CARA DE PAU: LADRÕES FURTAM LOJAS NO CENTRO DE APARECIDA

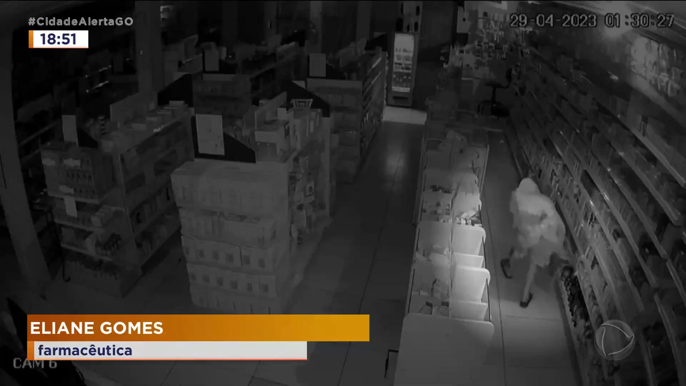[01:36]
ele entrou, roubou nosso malote, roubou caixa.
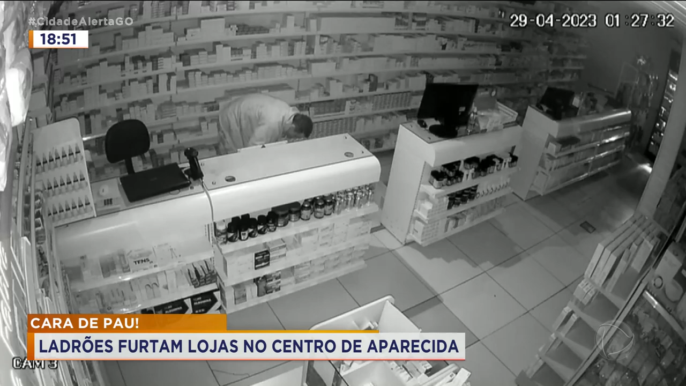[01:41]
Ele levou desodorante, chinelo, doce, coisas pequenas que dava para ele levar porque ele voltou pelo mesmo local onde ele entrou.
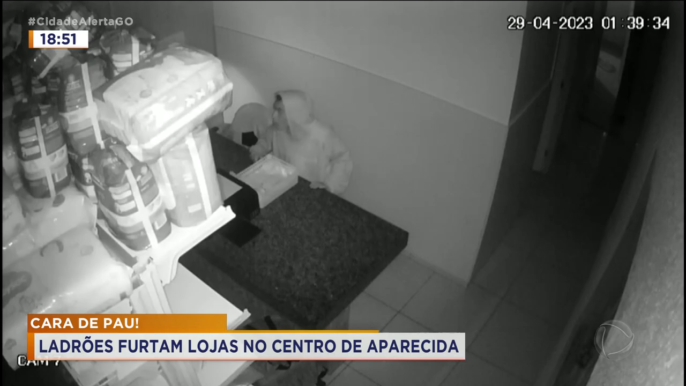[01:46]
No dia a dia, com a loja em pleno funcionamento, os ladrões também tentam subtrair objetos.